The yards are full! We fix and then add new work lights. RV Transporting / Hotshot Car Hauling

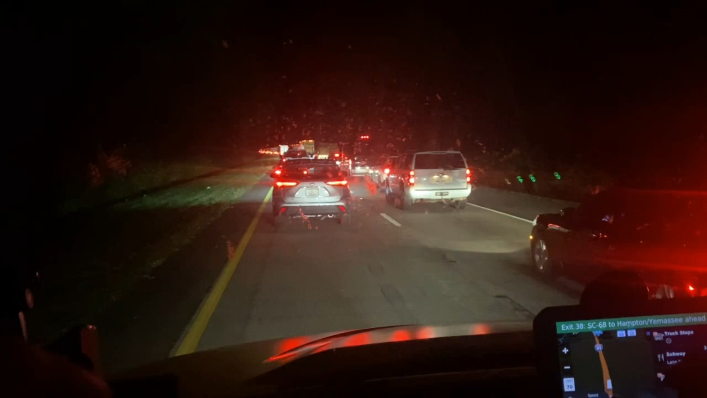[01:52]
worst luck when it comes to traffic. So I'm like, oh, I'll leave Sunday afternoon. Traffic will be light. Won't have any problems. We can get down here. Traffic has been horrible all day. And now, as you can tell, I don't know, back there was a sign that said incident ahead, but the right lane's closed up here. Not sure what for, but as you can see, lovely, lovely traffic.
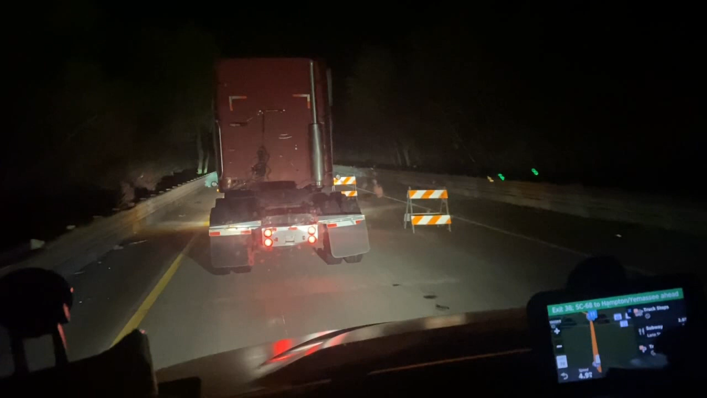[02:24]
Looks like construction and not an incident, even though the sign said incident. But one thing I didn't understand was back there, you know, a mile ahead, right lane closed. So merging to the left lane, 10 cars to one, the right lane moved more than we did. Now, how is that even possible when the right lane is closed? Makes no sense.